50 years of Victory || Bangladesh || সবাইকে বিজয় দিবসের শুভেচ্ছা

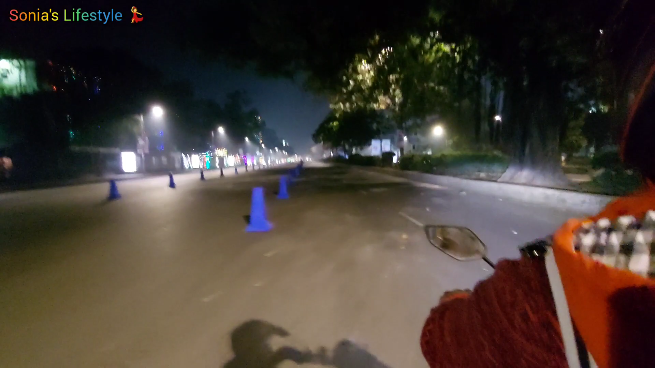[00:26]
তো এই তো দেখতেই পাচ্ছেন, এটা হচ্ছে রাতের বেলা আমরা বের হয়েছিলাম,
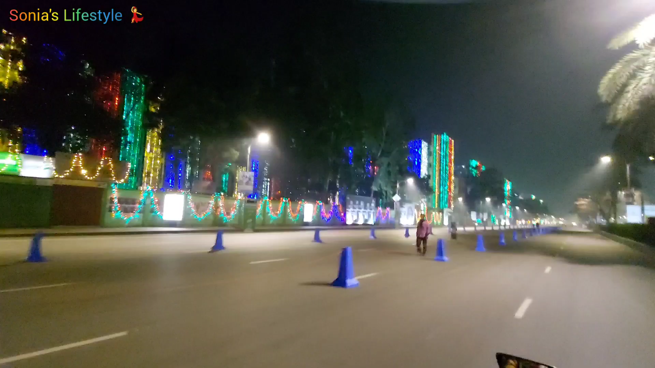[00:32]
তো সেখানকারই কিছু শুট আমি নিয়ে নিয়েছি, সেটাই আজ আমি আপনাদের সাথে শেয়ার করছি। তো এই তো আমরা এখন চলে এসেছি মানিক মিয়া এভিনিউ।
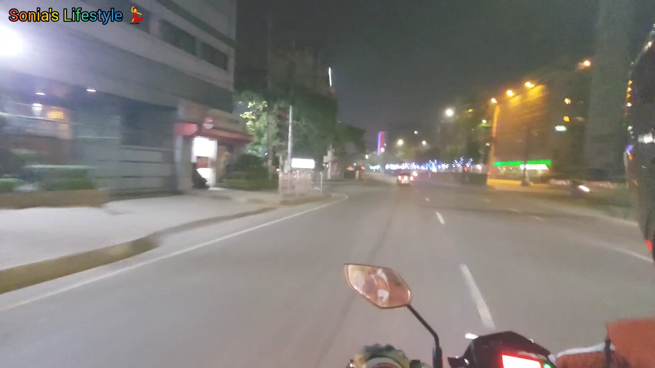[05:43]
তারপর এই তো ভেতরে অনেক ঘুরে ফিরে এখন আমরা রওনা দিচ্ছি বাড়ির দিকে, যেহেতু অনেক রাত হয়ে গিয়েছে।